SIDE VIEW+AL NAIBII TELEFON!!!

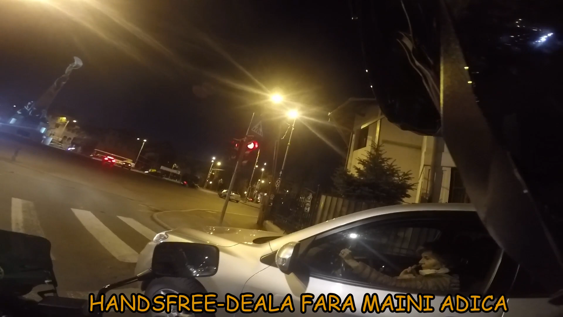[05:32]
Stati cu telefonul la ureche in loc sa mergeti pe drum Masina asta cred că are handsfree, n-are handsfree? Nesimțită De-ați